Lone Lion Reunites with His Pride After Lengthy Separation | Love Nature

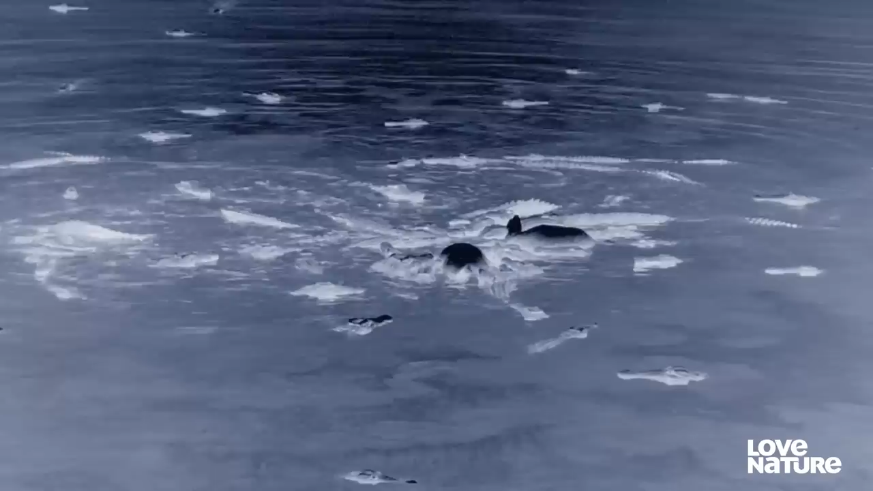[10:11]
The carcass of an elephant, enough meat to feed a hundred mouths for several days. Desperately hungry, Notch is drawn in by the smell of food.
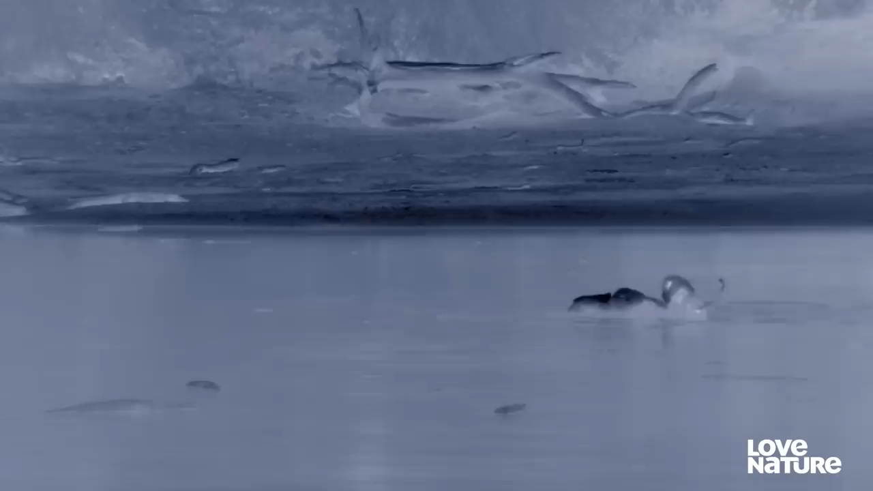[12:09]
A strong smell of the carcass,
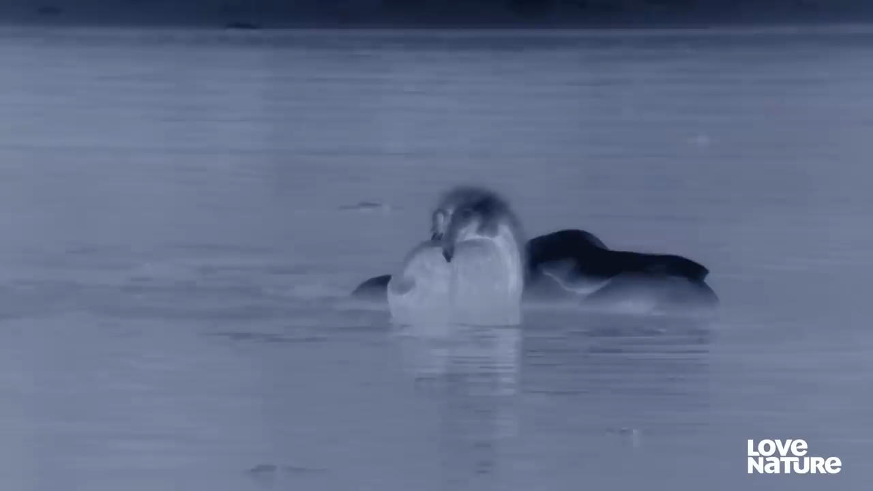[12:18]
and the commotion in the river, attracts a lioness.
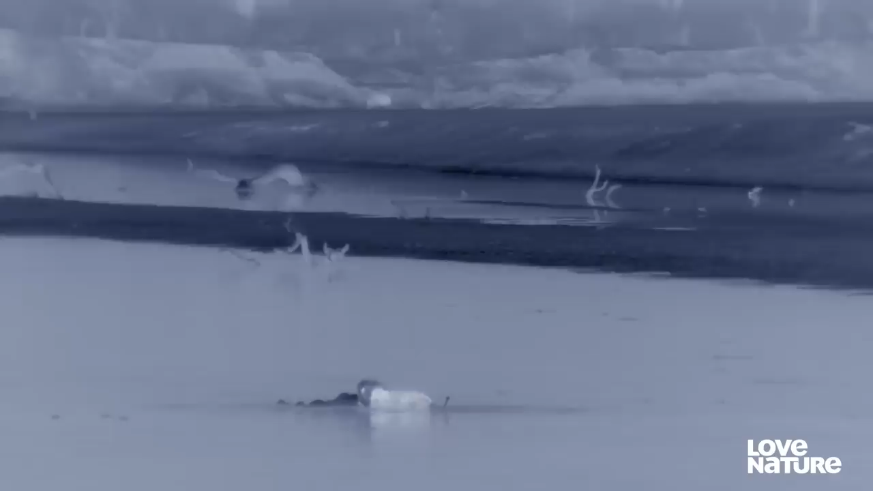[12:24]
She's one of the unsafe pride,
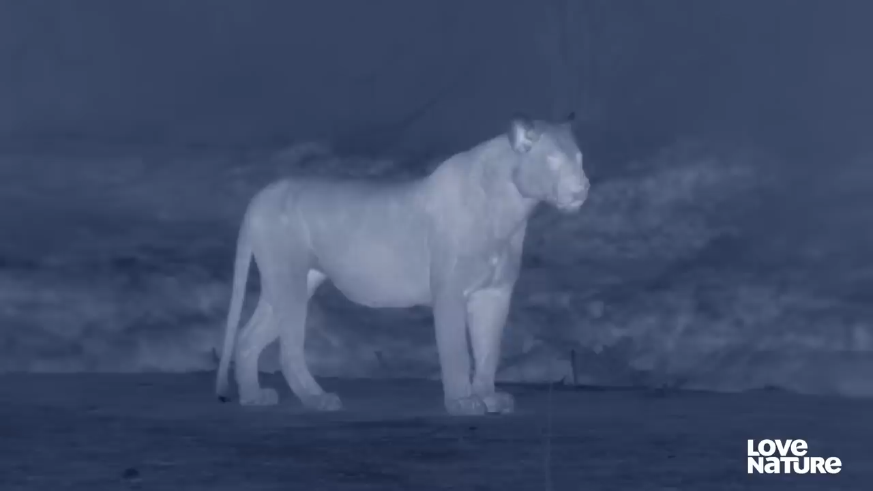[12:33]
and she's not the only one watching the drama.
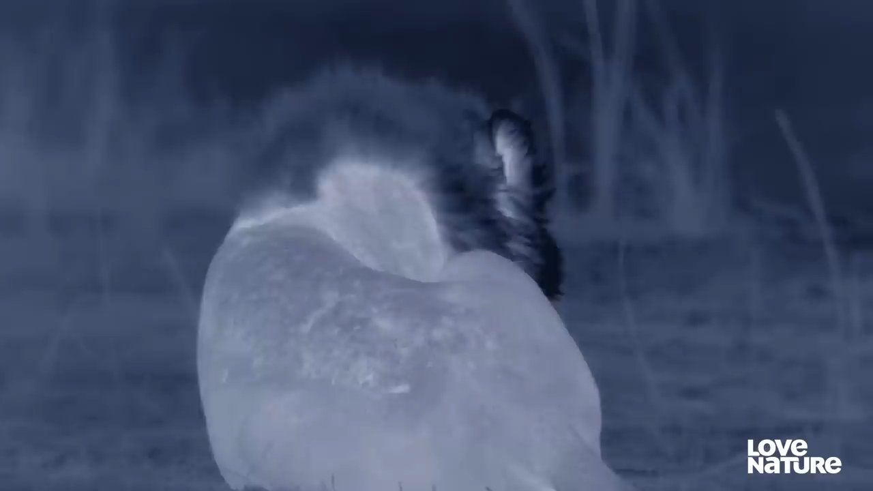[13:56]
but seeing the female gives him a glimmer of hope.